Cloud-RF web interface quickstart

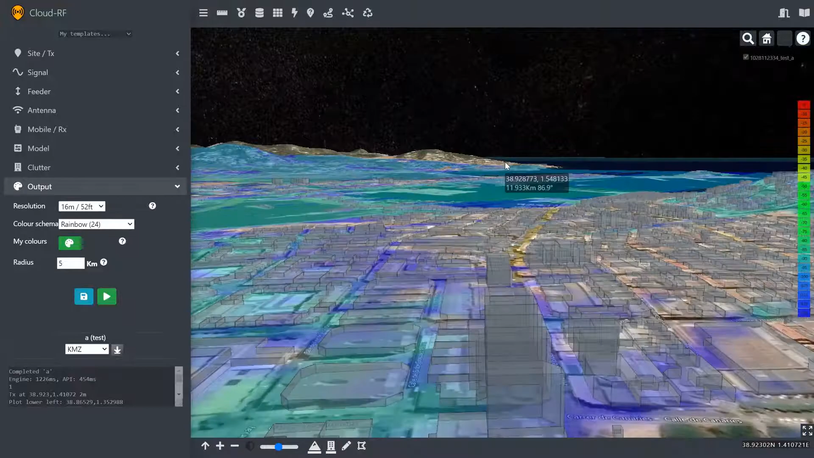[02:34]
Well, the answer in the 3D map becomes apparent because there's lots of tall buildings in the town that are obstructing the signal.
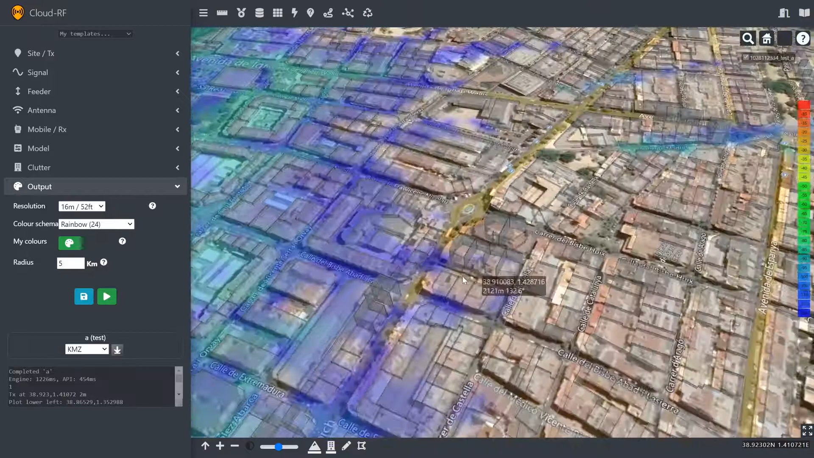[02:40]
So if we're 2 metres off the ground, we're not picking up a signal down here.